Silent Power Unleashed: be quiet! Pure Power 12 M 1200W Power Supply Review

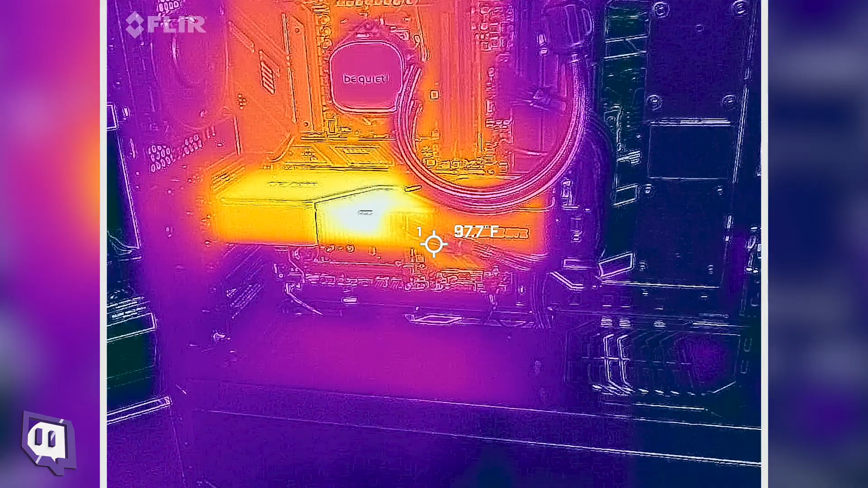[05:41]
On screen: spot 97.7°F
Now we've cracked out the thermal cam here. Take a look at our GPU power cable here. Again, over 300 watts coming through here right now under max load.
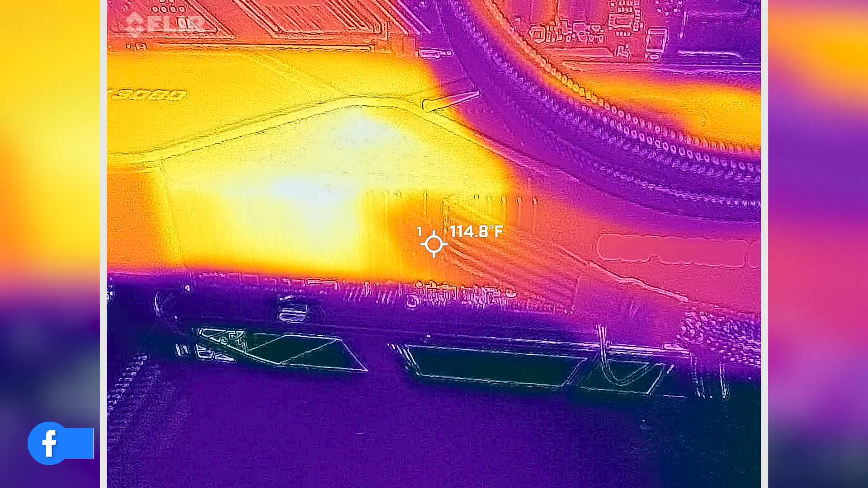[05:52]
On screen: spot 114.8°F
Showing right around that 115 degree Fahrenheit as it's heating up.
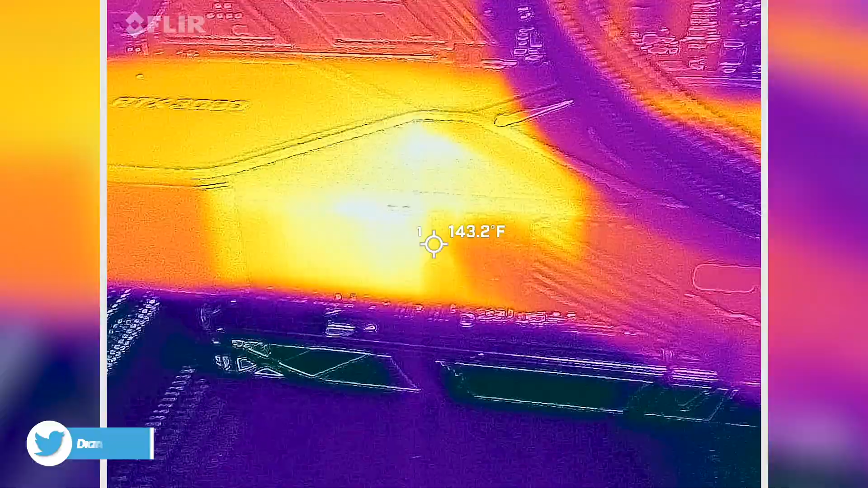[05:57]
On screen: spot 143.2°F
The GPU though, nice and toasty there.
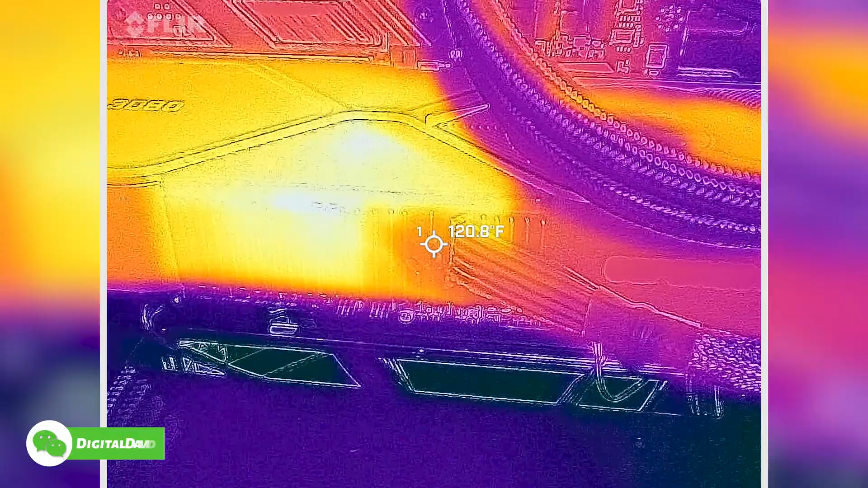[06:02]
On screen: spot 120.8°F
Take a look at that power cable in the heat there. Next, we have our motherboard cable right here, right about 80 degrees on the motherboard.
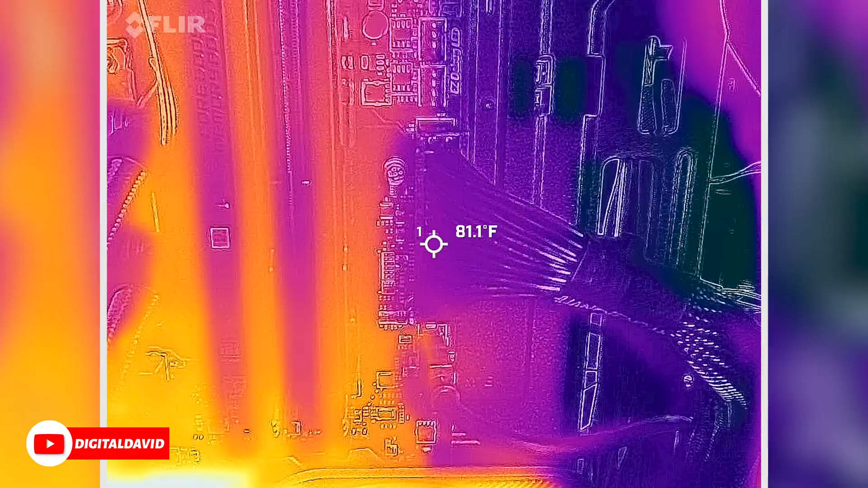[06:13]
On screen: spot 81.1°F
Nice and cool. And then up at the top, we have our CPU power cables here.
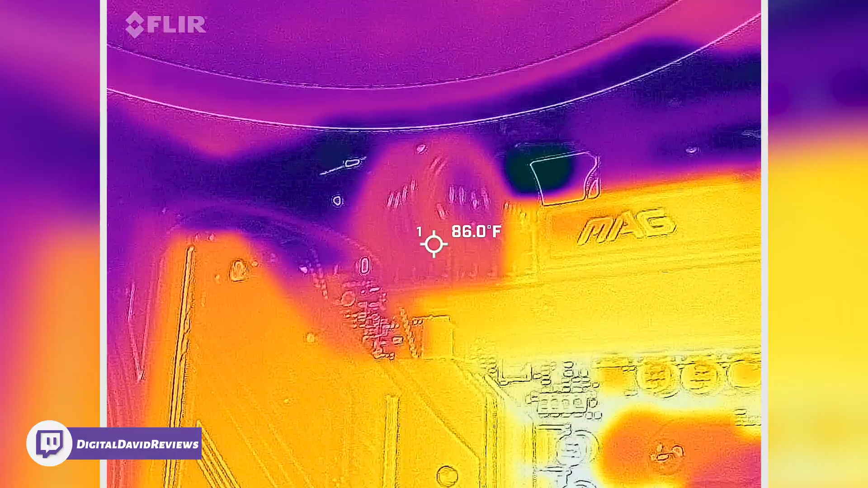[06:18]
On screen: spot 86.0°F
Again, the CPU is being stressed right now. 85, 86 degrees Fahrenheit.
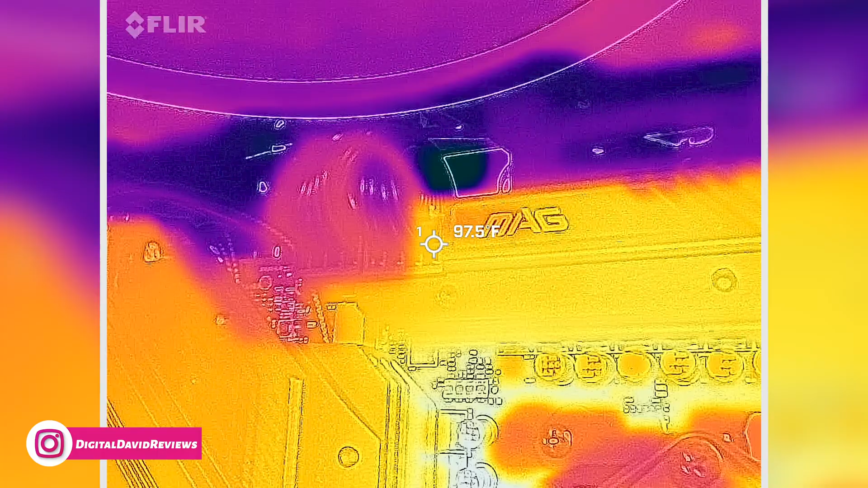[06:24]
On screen: spot 97.5°F
Let's go over here a little bit. You'll see it's a little bit warmer. Getting closer to our heat sink and spreader there.
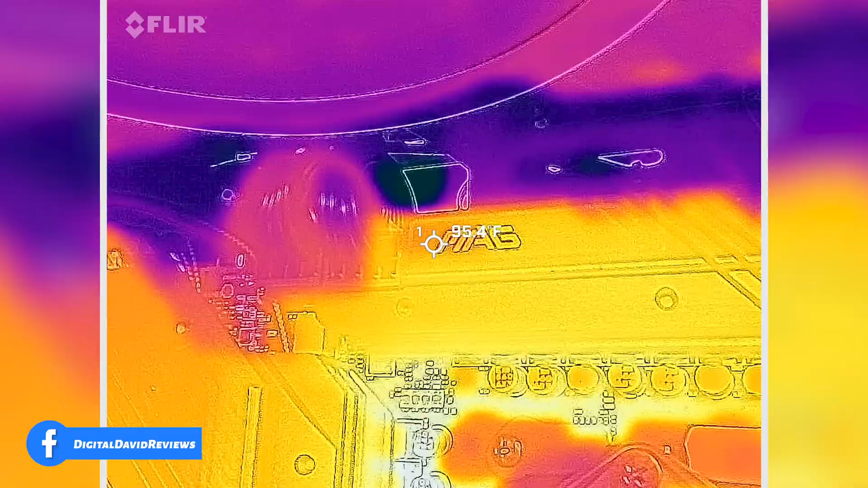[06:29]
96, 98,
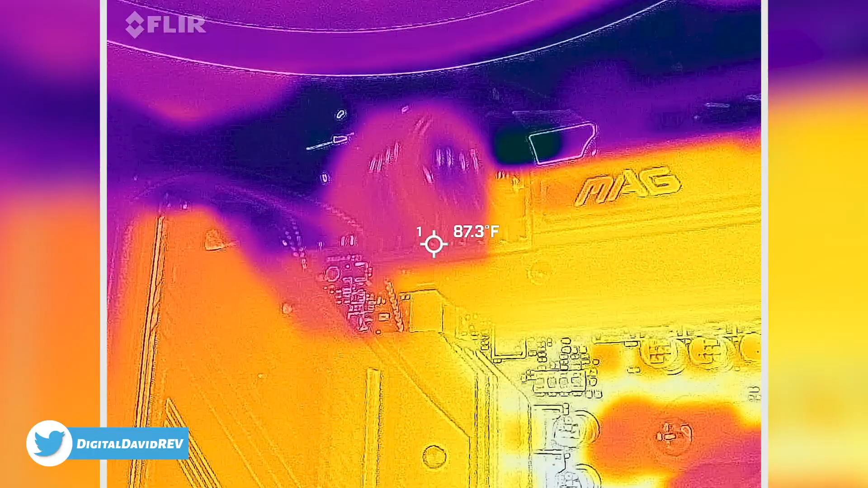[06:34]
On screen: spot 87.3°F
but high 80s for the CPU power. Here's a look at the back side of the power supply.
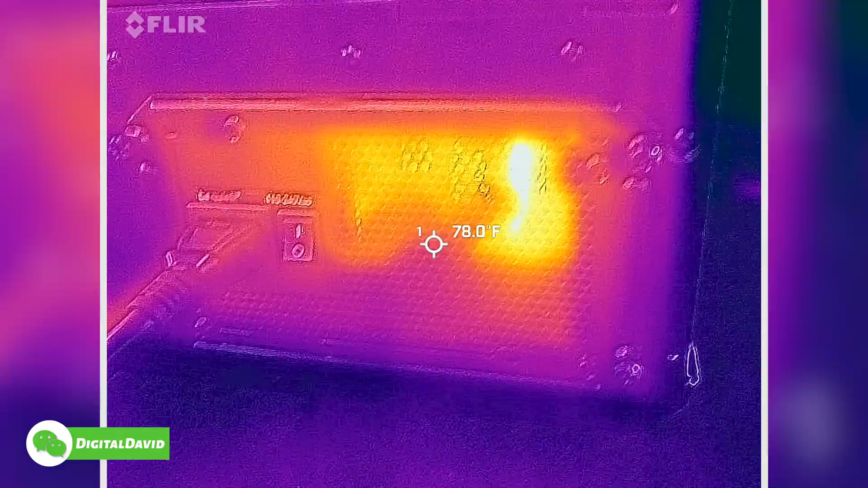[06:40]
On screen: spot 78.0°F
So internally, you'll see got some components there.
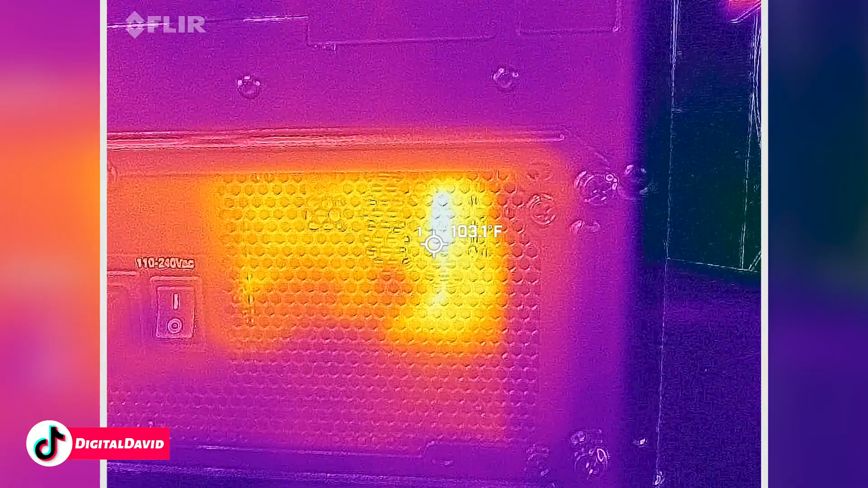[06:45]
We can kind of get it in on over 100 degrees Fahrenheit. And here's the CPU cables on the back side.
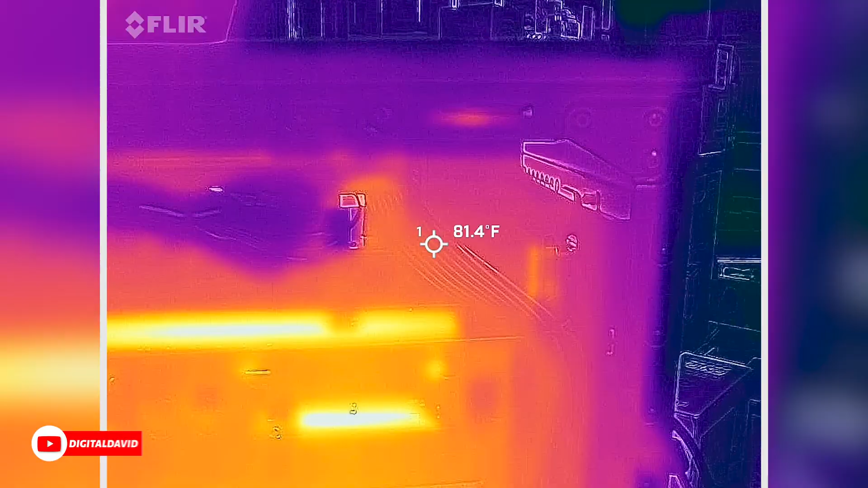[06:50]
On screen: spot 81.4°F
Same temp in the 80s, give or take a couple of degrees.
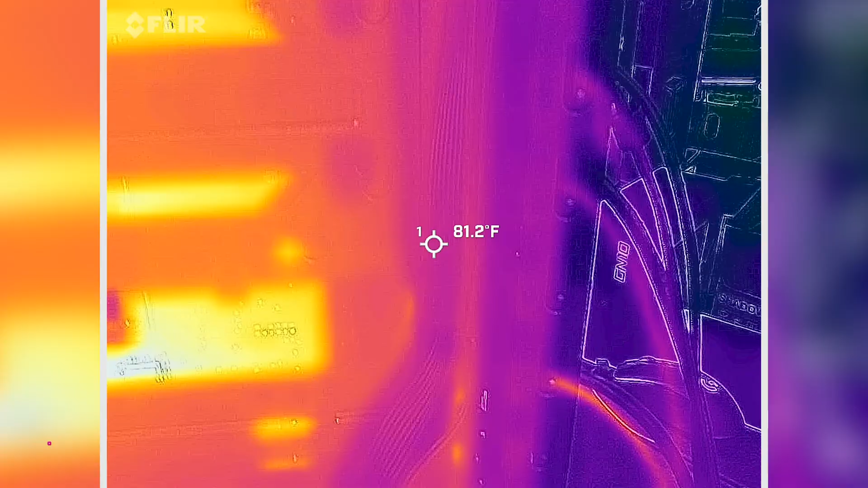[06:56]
On screen: spot 81.2°F
Motherboard power cable again coming in right around 74, 75 degrees Fahrenheit.
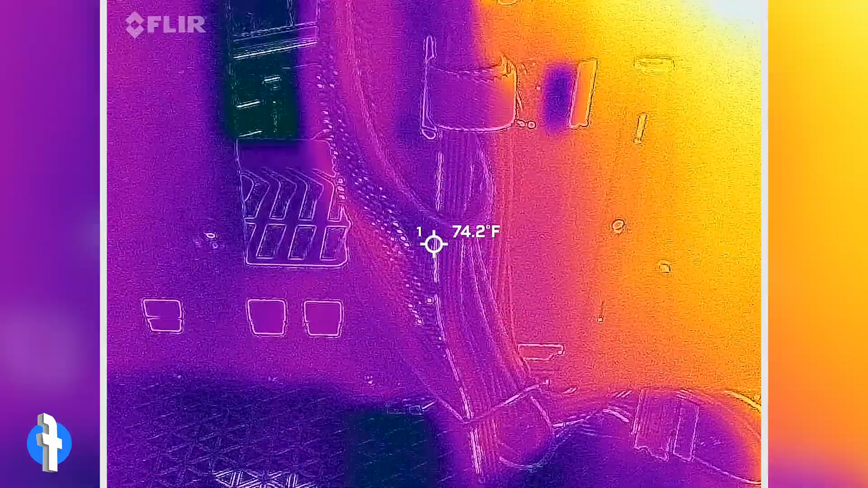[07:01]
On screen: spot 74.2°F
And then very bottom of our GPU cable here, right around that 75,
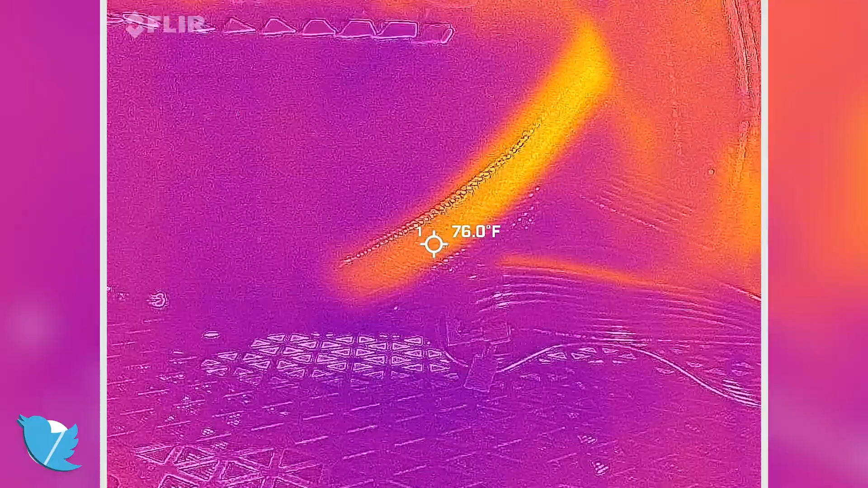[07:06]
On screen: spot 76.0°F
76 degree mark on the back side from our case.
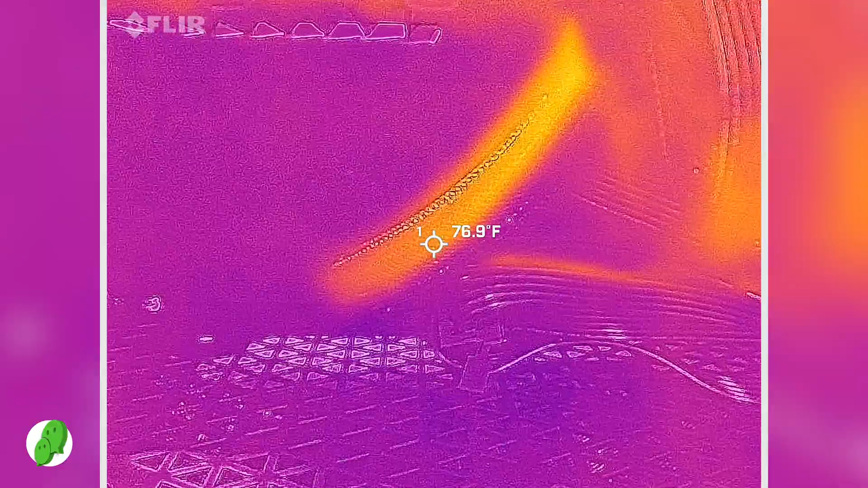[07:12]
On screen: spot 76.9°F
And then here's a look at the power supply unit itself from the side.
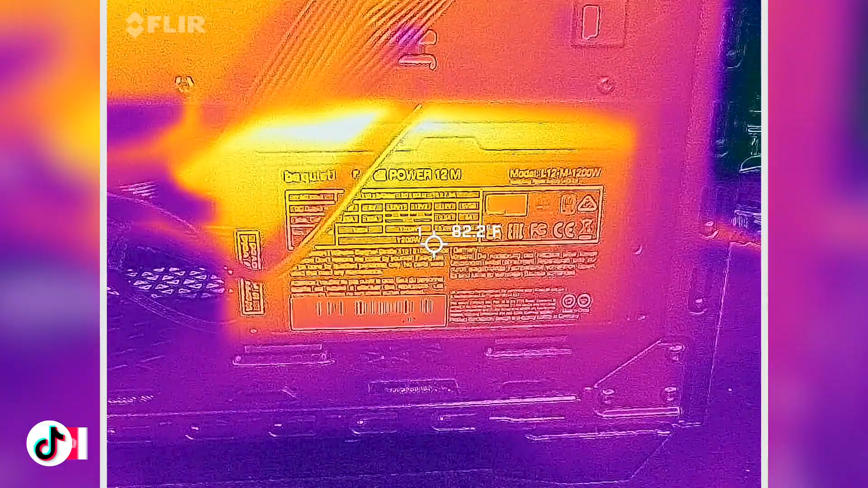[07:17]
On screen: spot 82.2°F
You're seeing coming in right around 81, 82 degrees Fahrenheit. All right.